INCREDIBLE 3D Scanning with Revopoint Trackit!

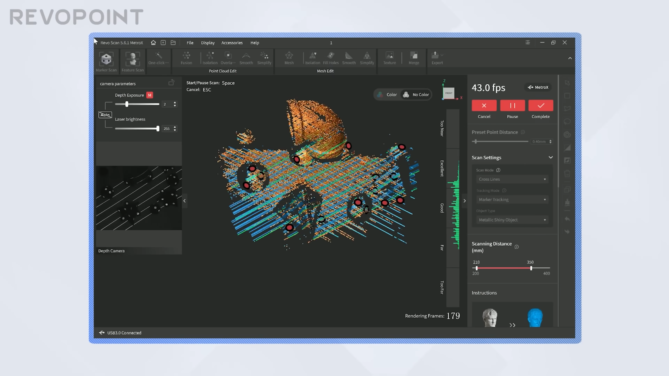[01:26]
Oh, because if you start scanning a large object, it has to know that this relates to this.
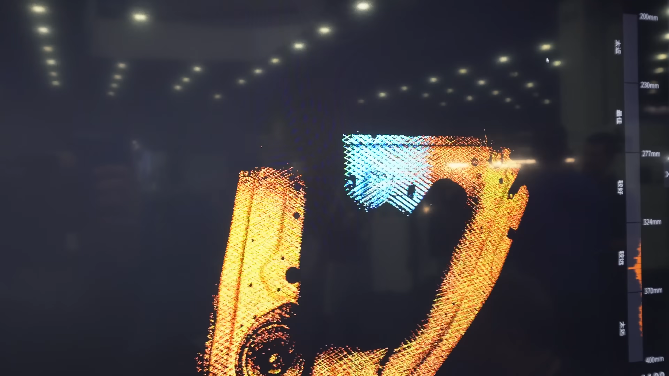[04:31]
So I see blue and orange.
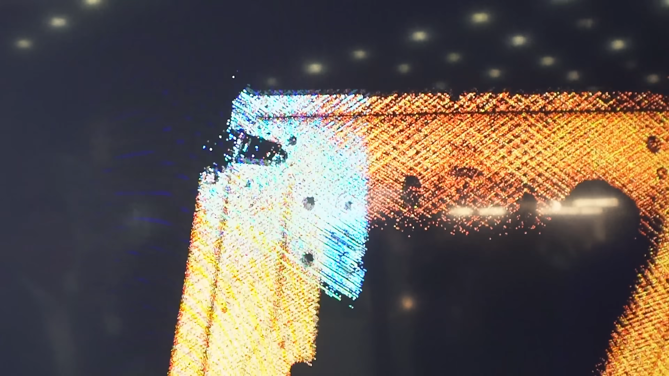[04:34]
Blue is that active and then orange is...
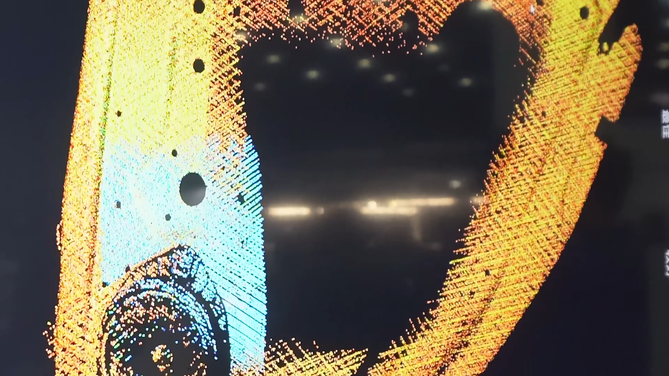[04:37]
Blue is what's active. Orange is what has been scanned.
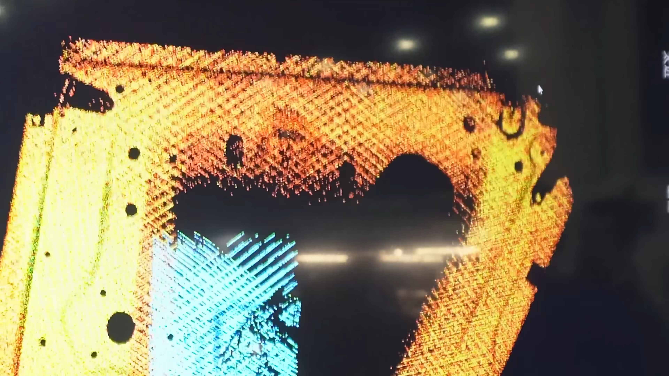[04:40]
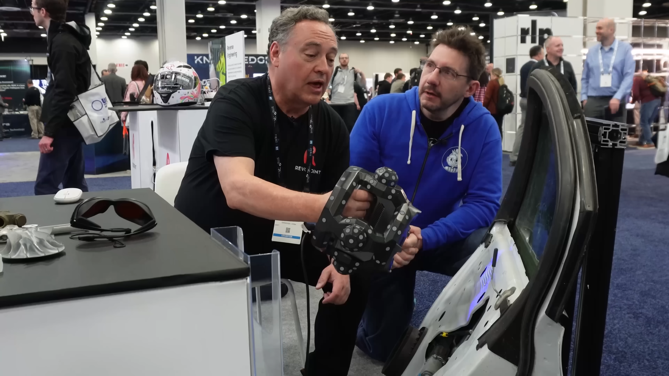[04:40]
And you're shining... And you want to scan it until you get green.
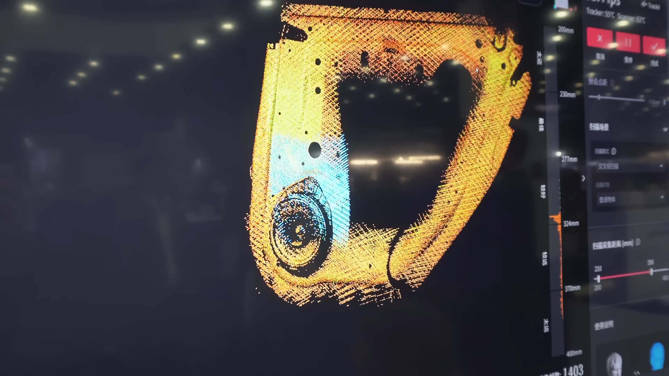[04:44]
That means that you've got optimum scan density. Ah. Oh, okay. And you're scanning the inside of a door panel. Like this is metal. This is reflective. This is metal. Yep.
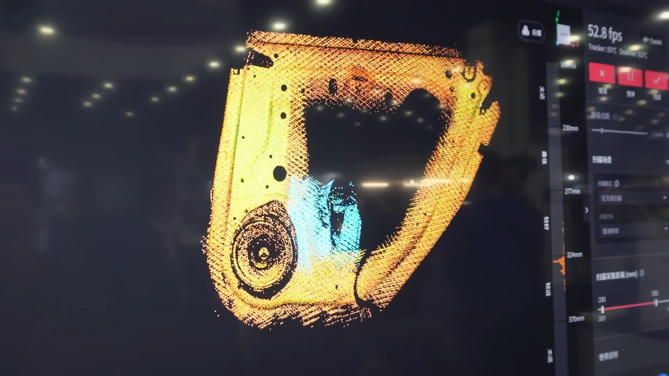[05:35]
And that's been really helpful because rather than having to look back and forth, I can just pay attention to the size.
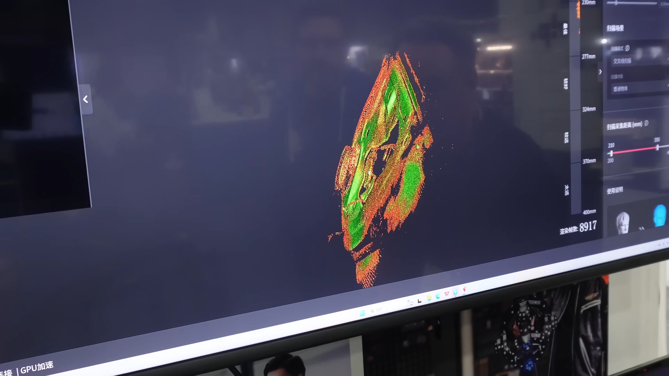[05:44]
You can see a little bit of the cable right there. You can see in through the large hole. So from here, then we finish.
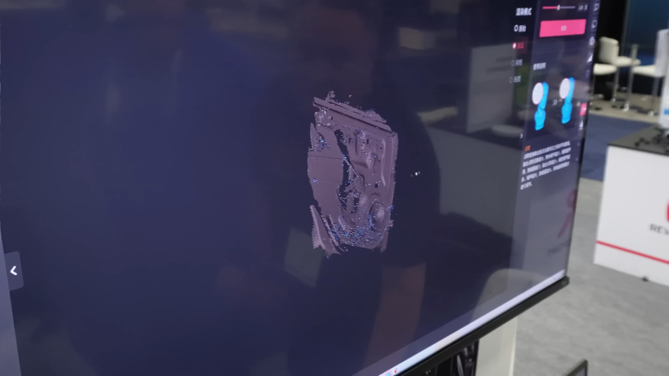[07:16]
Now, that's the back side. That's the front side. Now, you notice there's going to be a little bit scattered stuff on here.
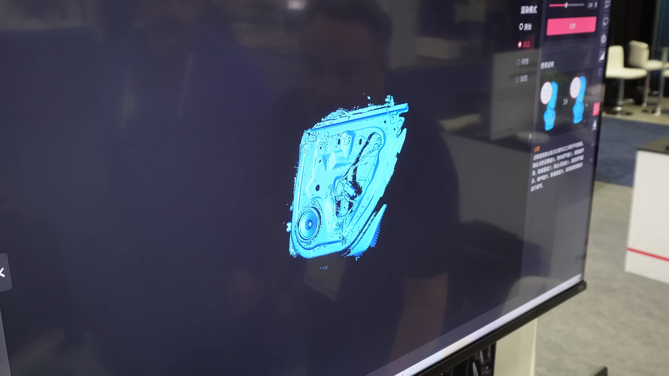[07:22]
A little bit. But I would imagine software can clean that up.
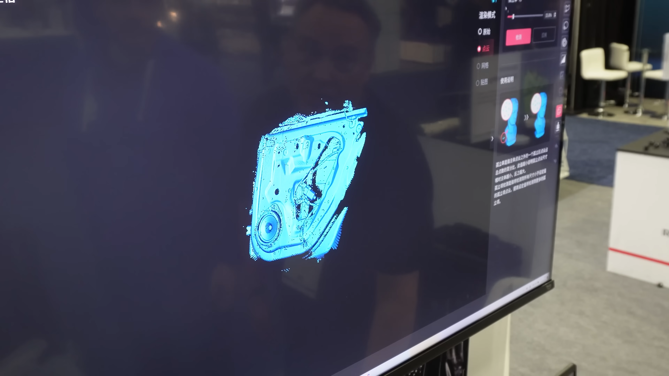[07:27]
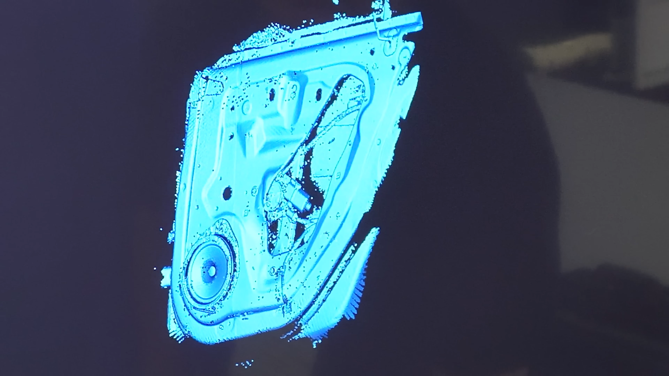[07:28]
So what we're going to do is the isolation command, generally the first thing you do after a fusion, it identifies all of the weird stuff that just doesn't seem to fit.
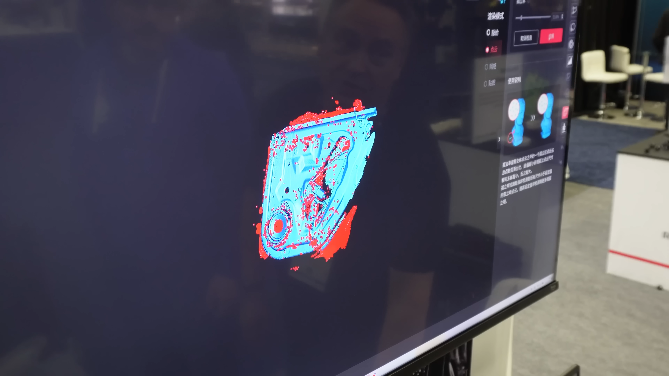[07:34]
So you click that and it is gone. And just like, looked like that.
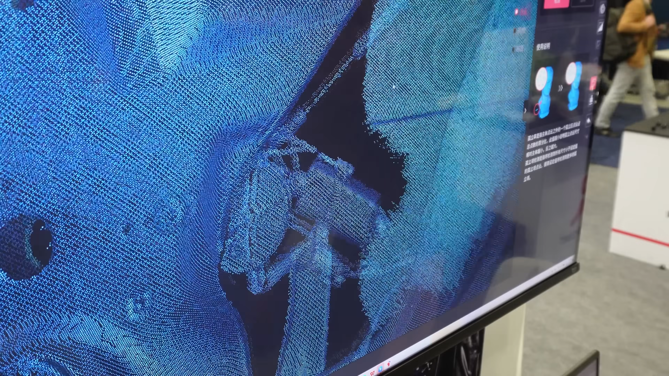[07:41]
Now, this is still a point cloud. The individual points.
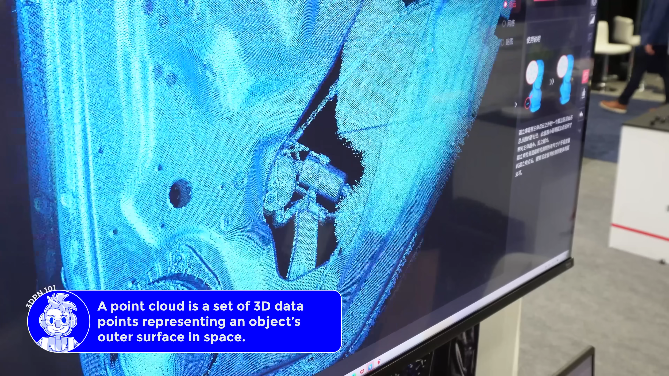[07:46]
Another thing that you can do is overlap. What are we overlapping? You have pixels or dots in there that overlap.
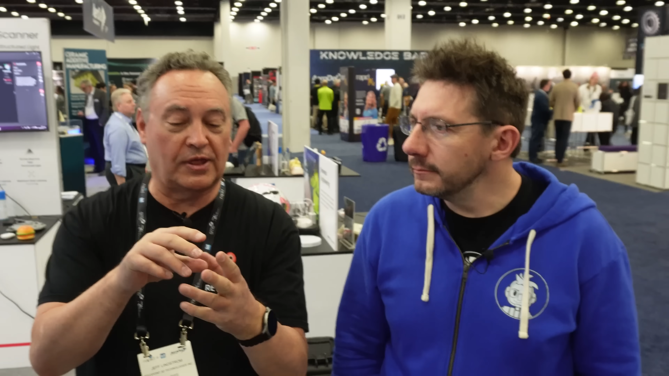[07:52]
They're just too close together. They don't give you any value on there. They just take up extra calculation time. And then when you're meshing a solid object, it's just tiny little triangles that don't do you any good.
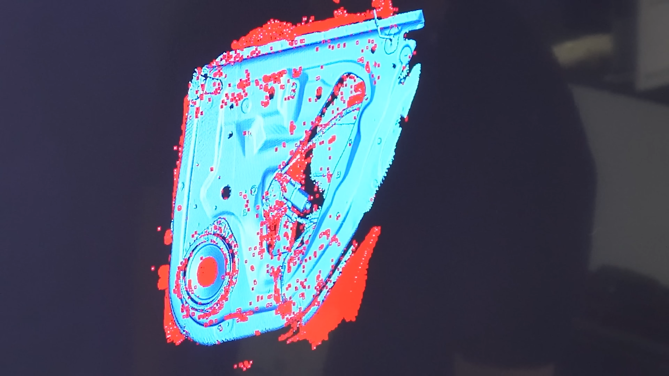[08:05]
So you can get rid of them? You can get rid of them. You just get rid of everything that's within a certain range. Oh, yeah. Less calculations, faster time. Yeah. All of that. And then point cloud there. Yep. And now we're going to mesh.
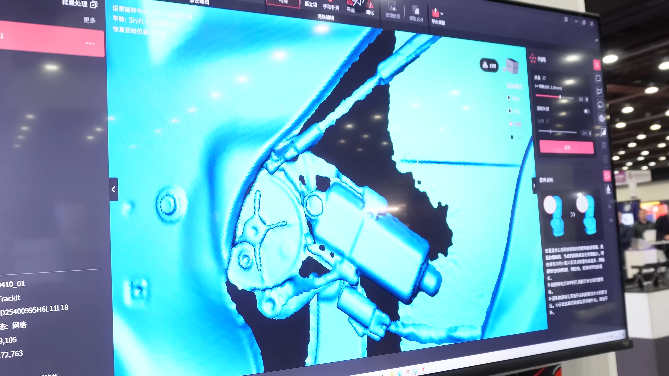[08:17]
It is solid. Oh, okay.
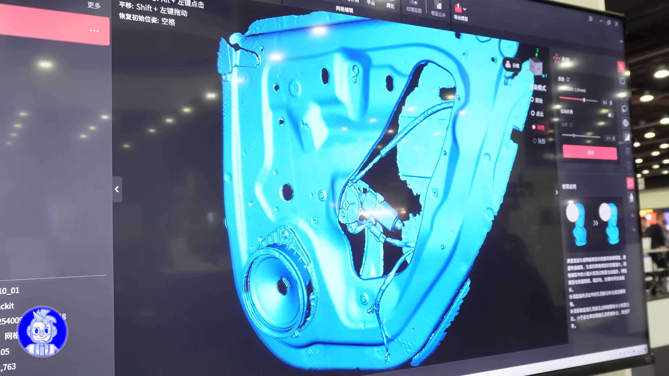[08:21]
Oh, this is when we create the solid manifold object, hopefully for export. Right? Yes. This is not manifold.
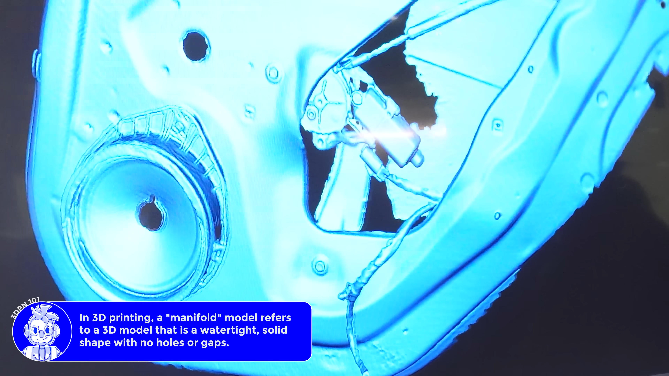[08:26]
No, not even close. Because we've only done one side.
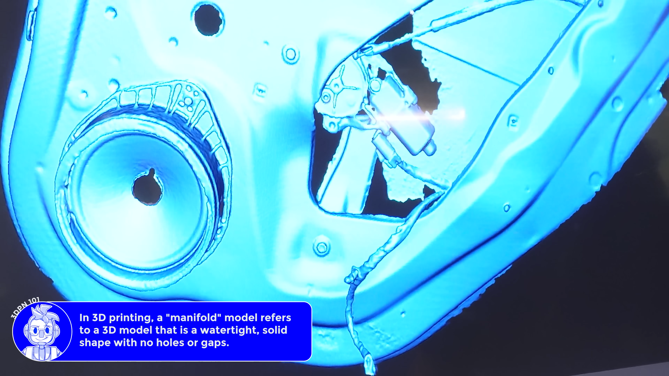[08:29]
But, you know, here you've got the holes. That's clean. You can make measurements off of that.
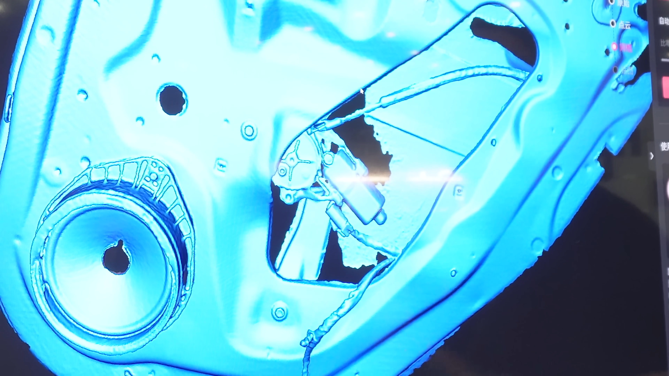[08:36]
So if you want something that's going to bolt onto that, you scan this, you get a decent quality scan. You can mirror it over. And we've got this as the right rear door. Then you can have the left rear door.